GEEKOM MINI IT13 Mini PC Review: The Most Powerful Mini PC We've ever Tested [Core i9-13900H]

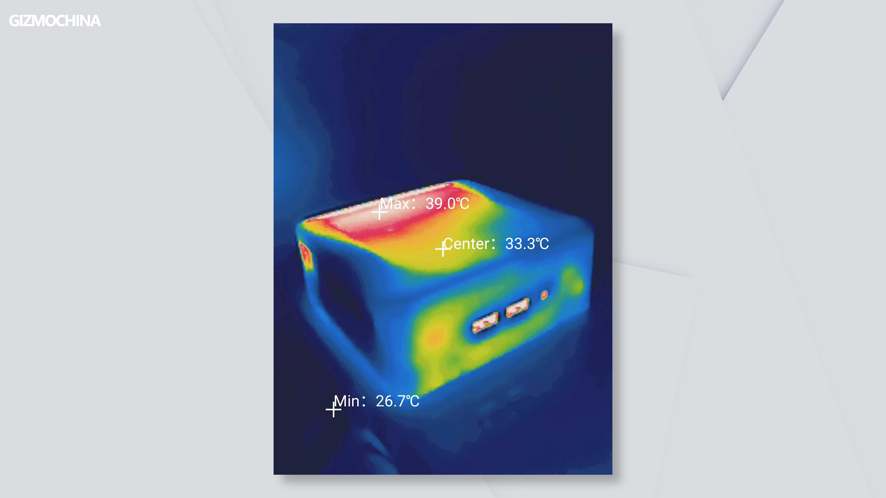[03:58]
On screen: max 39.0°C, min 26.7°C
while the surface temperature of the mini IT13 was only 40 degrees Celsius.
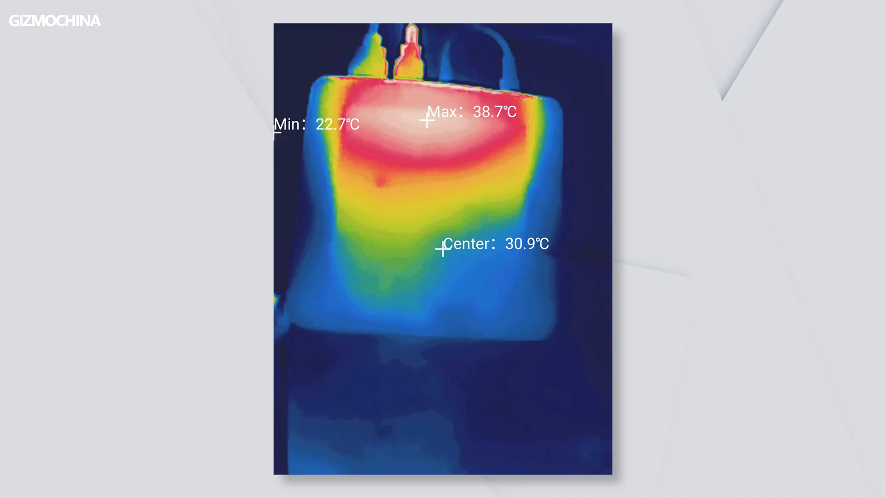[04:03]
On screen: max 38.7°C, min 22.7°C
The thermal performance of the mini IT13 is truly excellent, considering the i9-3900 edge has a very powerful performance at 35W output.